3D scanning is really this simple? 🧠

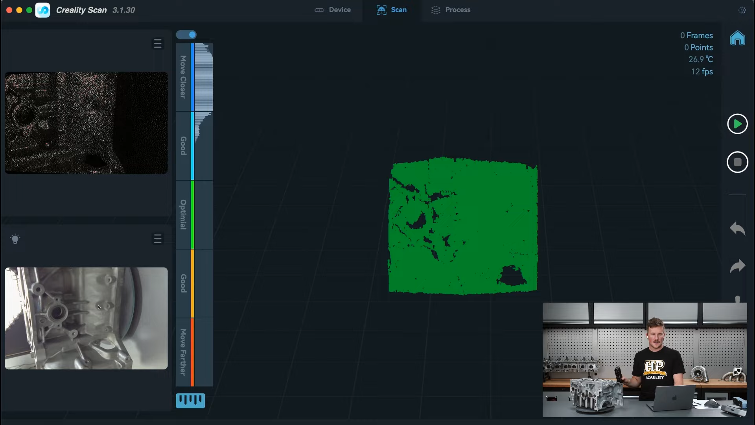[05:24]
And this scale bar down the left hand side here shows the data that it's capturing being, in this case I'm too far away. It's saying move closer. And we can see if I move closer into that optimal range, that's kind of the optimal scanning range for the scanner.
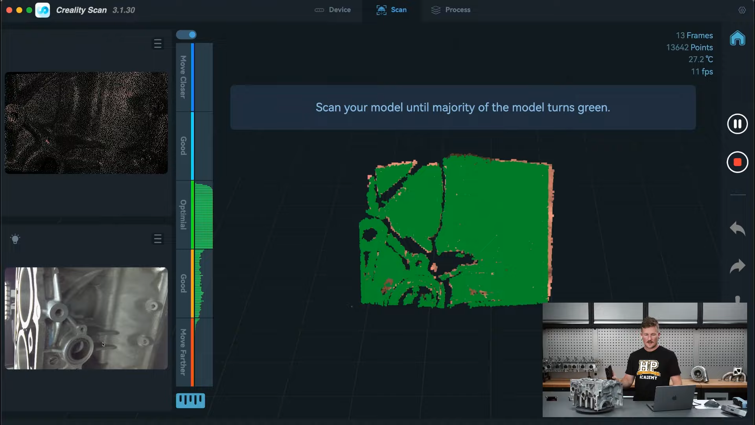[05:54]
And then it's just a matter of basically slowly moving
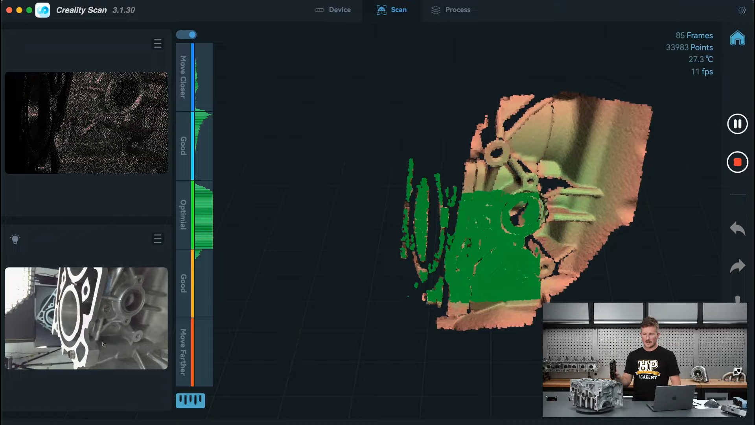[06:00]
around the object, capturing data from as many angles as we can.
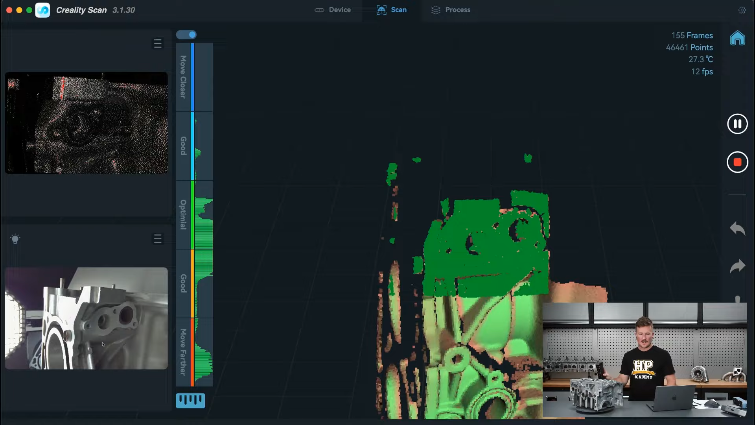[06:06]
And if you just move kind of smoothly, it's pretty simple to just scan the object.
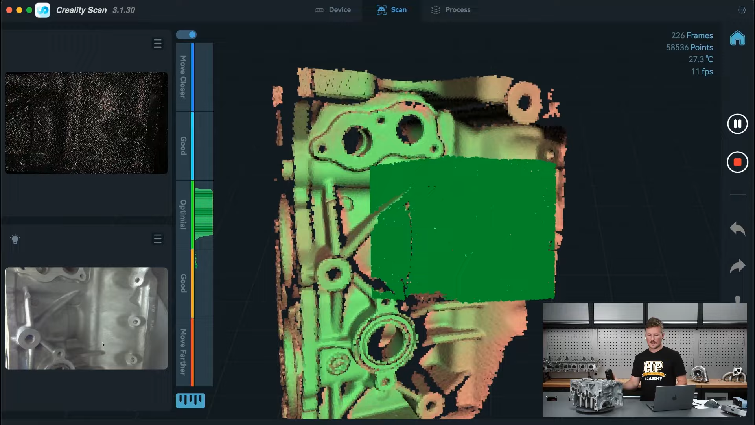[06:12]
And you'll see on the side of the ribs and stuff, there's kind of data missing.
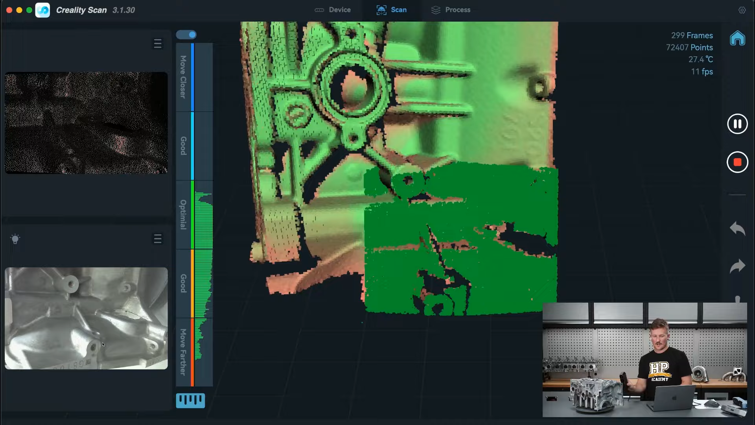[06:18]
So to get that, we just kind of have to change the angle of the scanner and point it at those surfaces on the side.
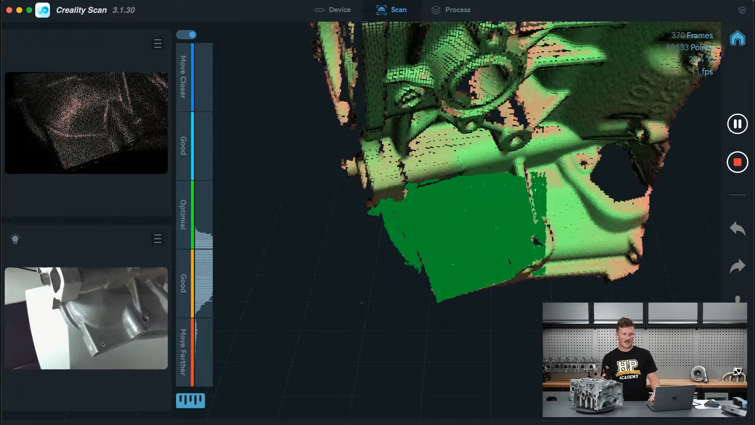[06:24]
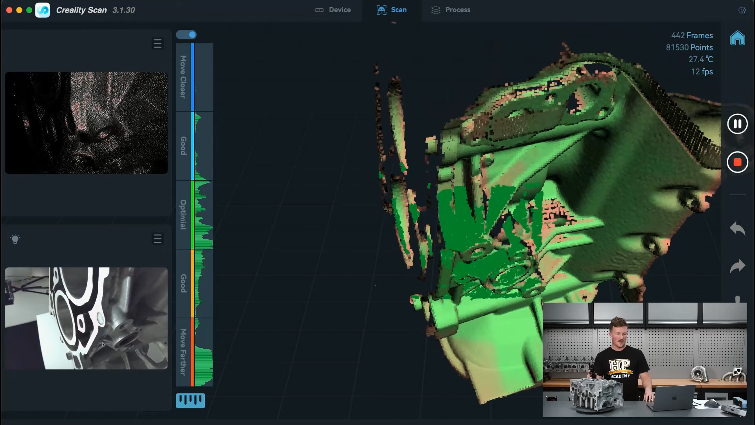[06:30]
Yeah, and you can just basically slowly move around. See we lost a bit of tracking there, but it found it again.
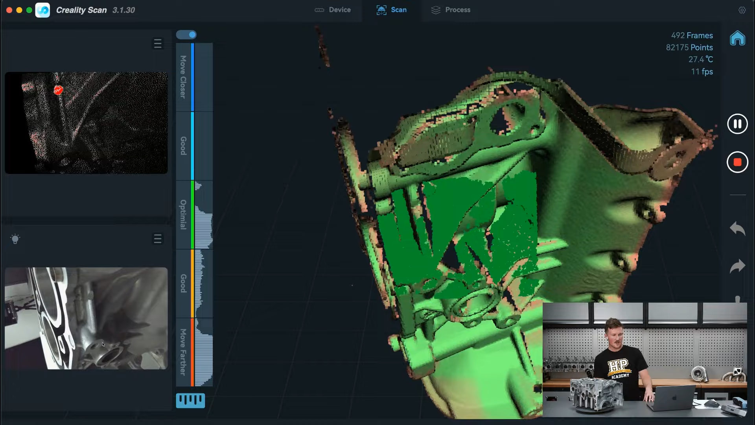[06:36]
Move around and just try to fill in all those gaps and capture data from every angle. So the scanner is basically projecting a really fine light pattern onto the surface and then using other cameras to
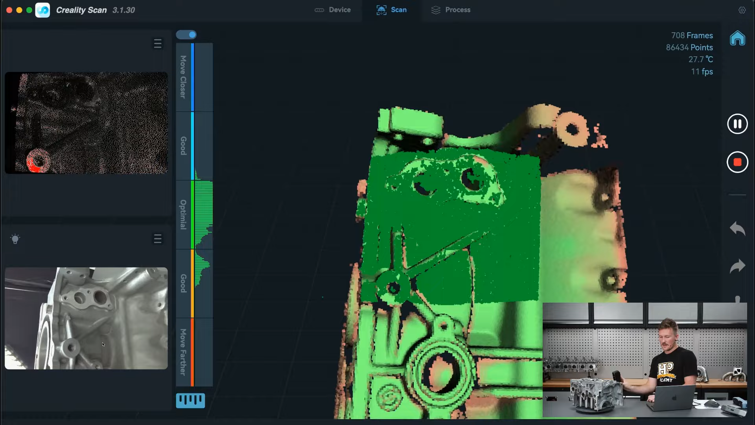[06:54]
look at that light pattern and see how it kind of falls onto the surface. And then from that it can build a 3D model and understand the shape of the object that we're scanning. So it does that by it has two cameras capturing that light and it has a projector.
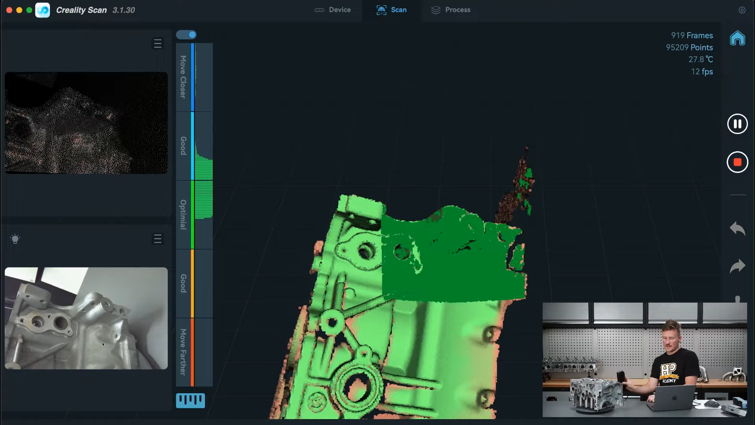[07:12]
And it uses a technology called triangulation to
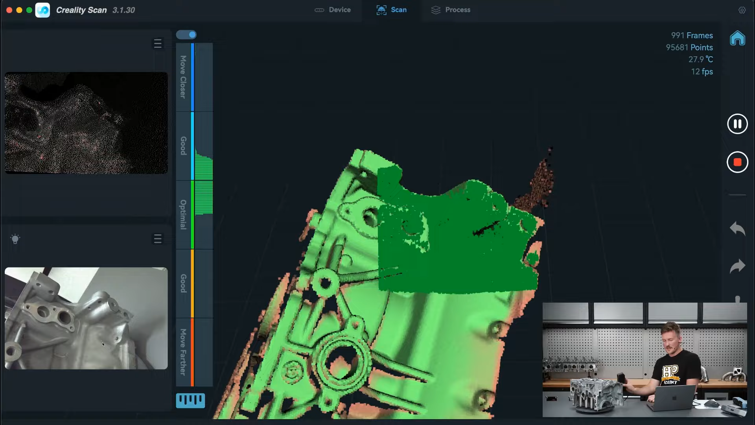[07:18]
determine the shape and distance of the object. So I'll just keep it basic.
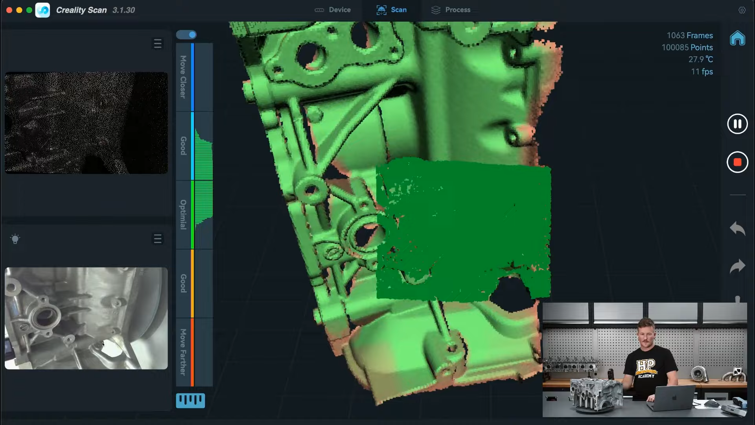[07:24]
We'll just leave it at that. But you can see how it would just rotate it around on our term table here.
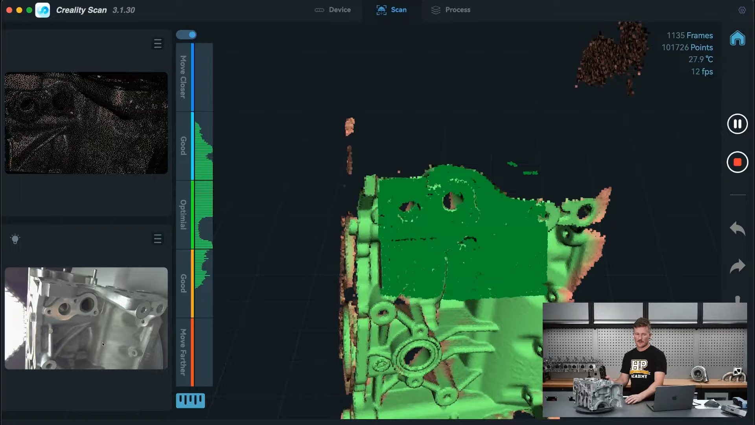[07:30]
Making it easy to capture all the data.
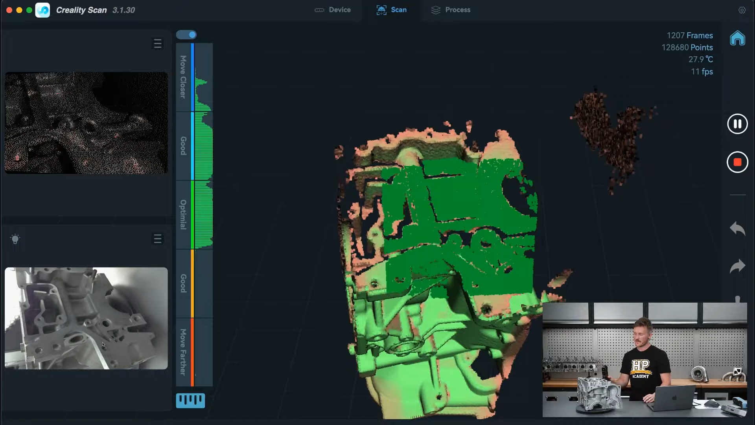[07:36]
Take a little while to work around. And I'll just stop that.
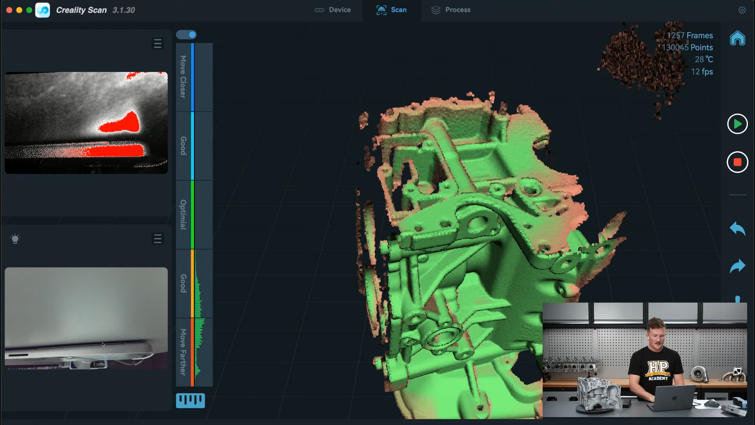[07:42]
And then from there if we're looking at my computer screen. This what we have at the moment is the point cloud.
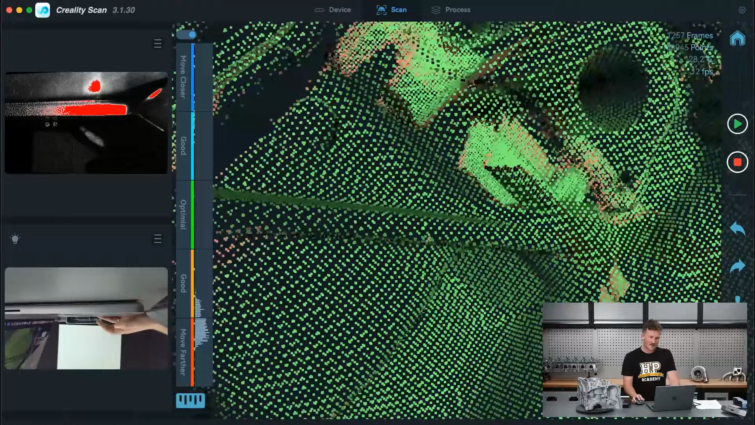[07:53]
So all of these points that we see in here are the data points collected from the scanner.
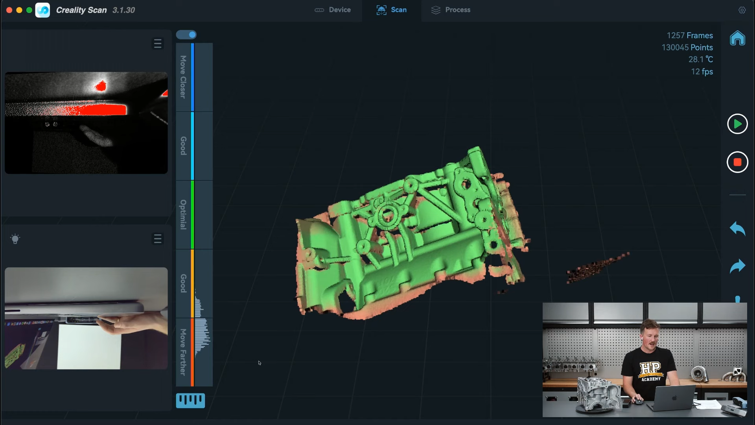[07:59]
And basically from there what we want to do is complete the scan.
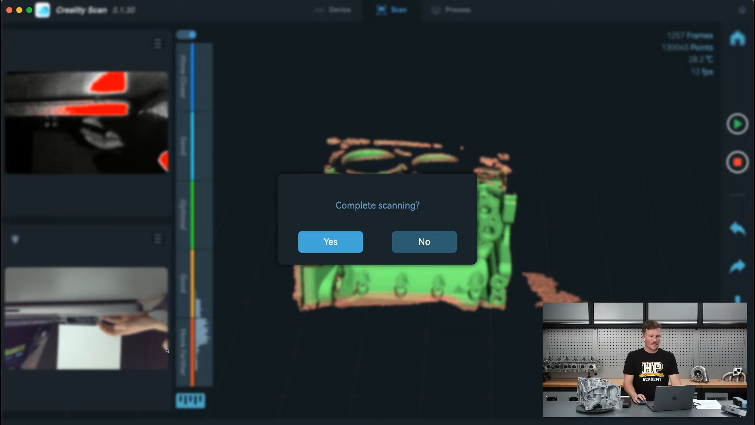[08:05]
And we can see here this is also still the point cloud. And what we can do is just move from there and move on to convert this into a mesh. And then bring that into our CAD software, for example Fusion.
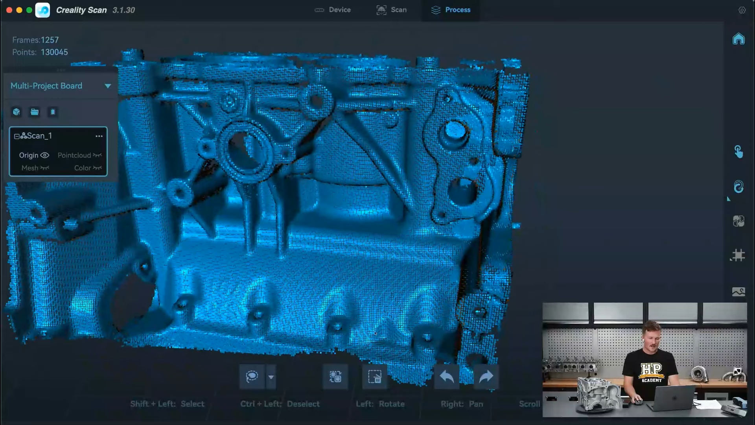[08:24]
So I'll just click here and do a one click process. Not sure if this will work or if I would need to come and play with this a little bit more.
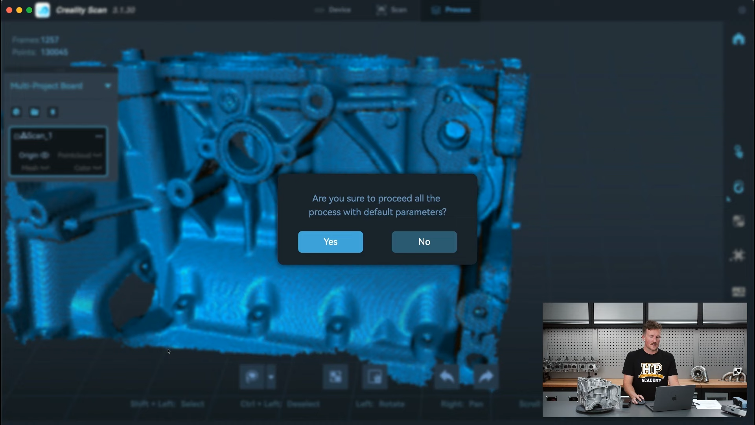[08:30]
But we'll let that start processing as we go. And we'll just move on to another topic and maybe come back to look at that in a moment. Just move some of this out of the way.
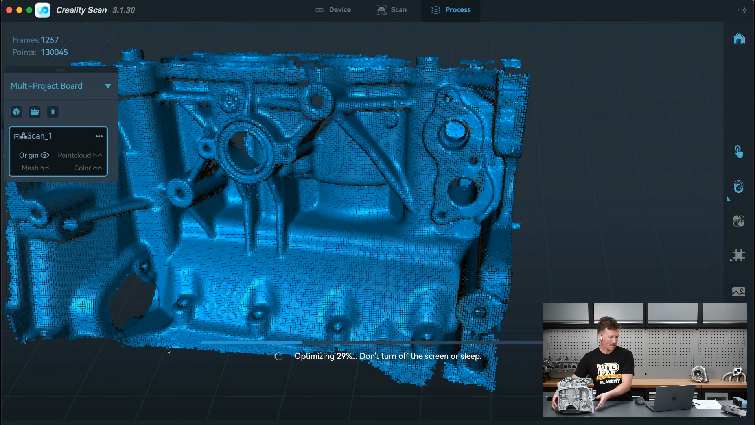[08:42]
So while that's doing that, I'll just jump onto my screen over here and find there.